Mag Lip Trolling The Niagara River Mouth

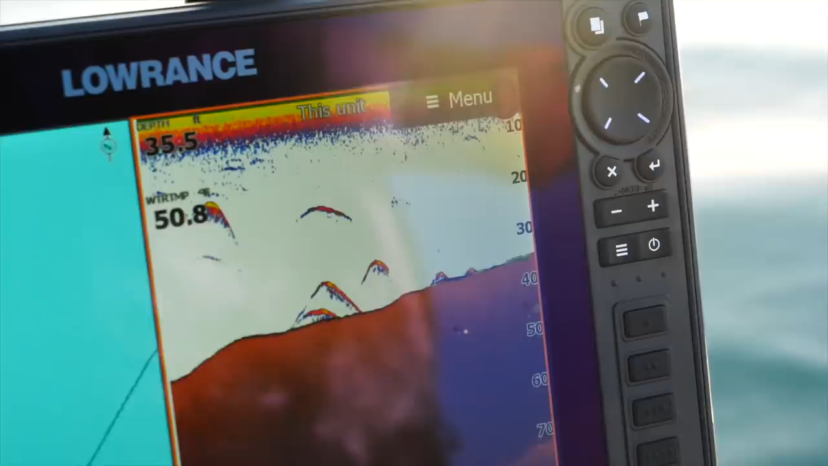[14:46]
On screen: depth 35.5 ft
And right now at the mouth of the Niagara River, there is a ton of bait, and the water temperature is perfect.